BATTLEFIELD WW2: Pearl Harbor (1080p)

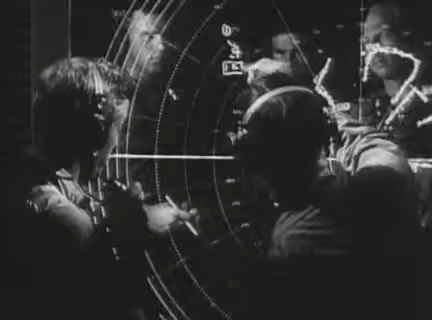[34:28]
But the watch officer decided that the blips on the screen were American aircraft approaching from the mainland.